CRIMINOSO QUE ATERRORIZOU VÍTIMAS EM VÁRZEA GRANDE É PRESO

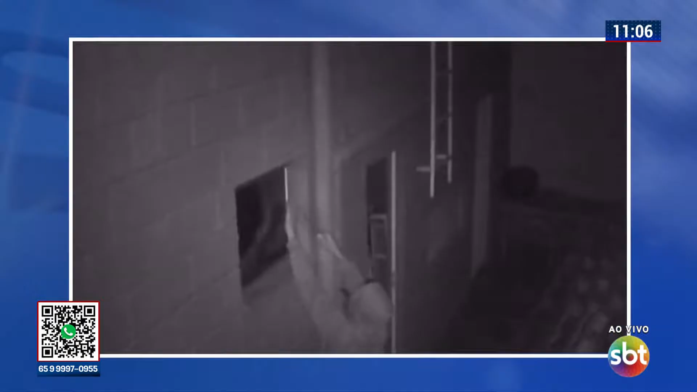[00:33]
enche a tela com as imagens que mostram o suspeito invadindo uma das residências. A câmera flagrou ele invadindo pela janela. Daqui a pouco você vai ver ele deixando a residência.